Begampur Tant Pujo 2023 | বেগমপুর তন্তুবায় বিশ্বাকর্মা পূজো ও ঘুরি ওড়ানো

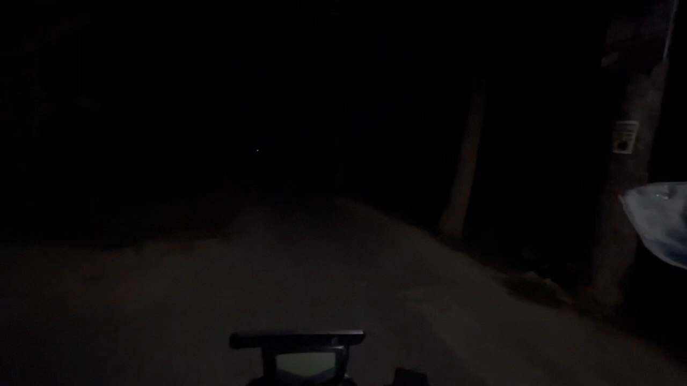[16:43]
সামনে রাস্তা দেখতেই পাচ্ছ, অন্ধকার অন্ধকার, এই রাস্তা দিয়ে আমাদেরকে যেতে হবে।